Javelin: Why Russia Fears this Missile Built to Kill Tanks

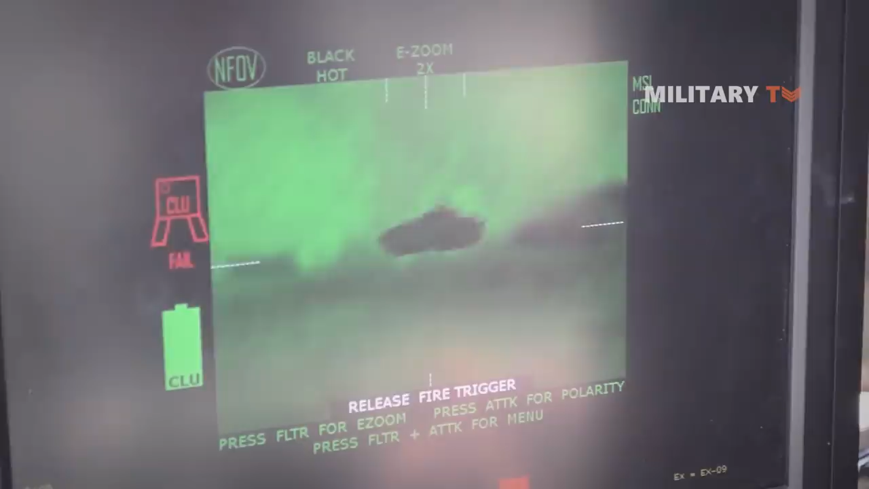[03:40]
Unlike laser beam riding or conventional wire or fiber-optic cable-guided missiles,